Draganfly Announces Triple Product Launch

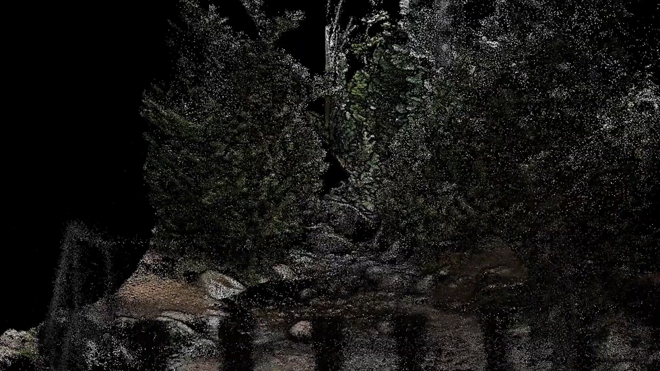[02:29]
and our system even includes the processing software necessary to transform
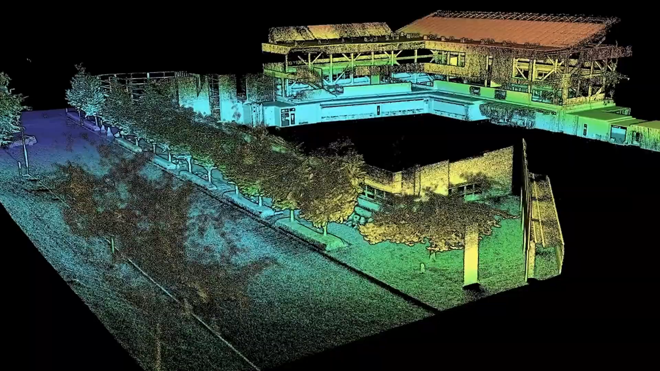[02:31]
the data collected into a point cloud.